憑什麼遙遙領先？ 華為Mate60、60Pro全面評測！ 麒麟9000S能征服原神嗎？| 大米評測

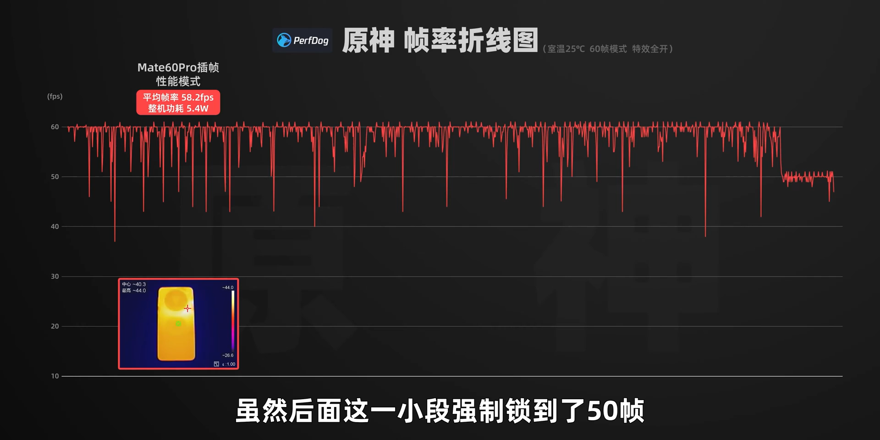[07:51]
4瓦屏幕没有降亮度机身最高温度只有44度左右虽然说后面这一小段强制锁到了50帧但是按照这个帧率和功耗表现非常可以对比骁龙八甲的A4都要更强
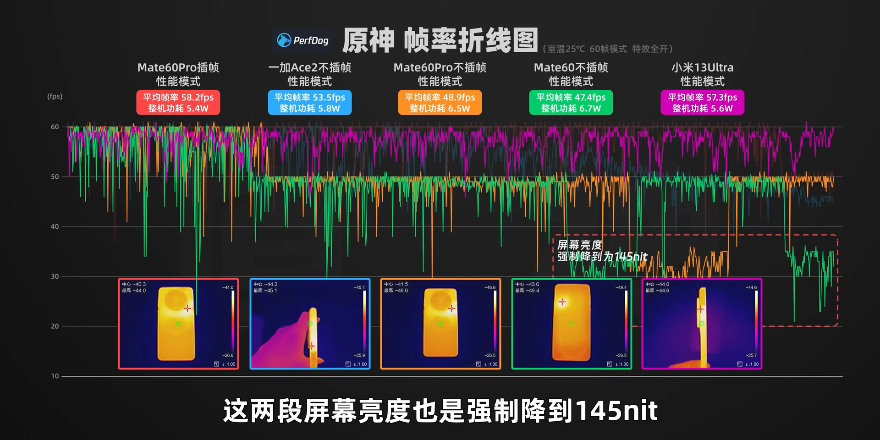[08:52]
145尼特主要问题就是标准版的机身发热就明显大很多有49度左右热源还在正面比较烫手另外可能
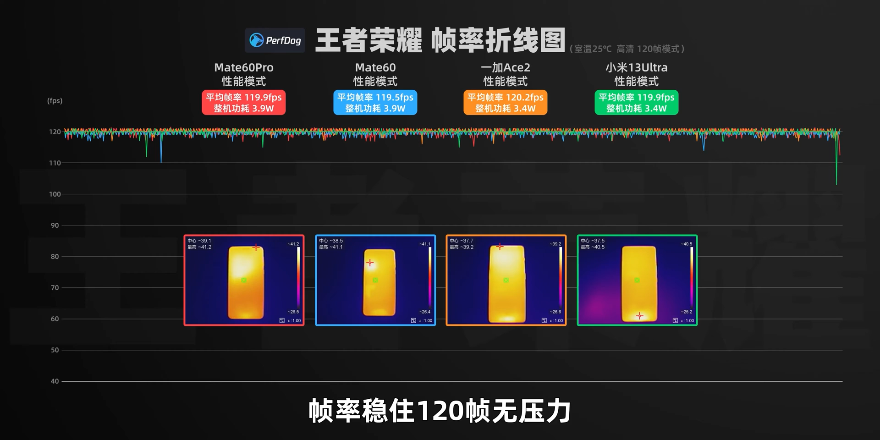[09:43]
压力温度也正常无非就是耗电更快些但是高负载场景对于8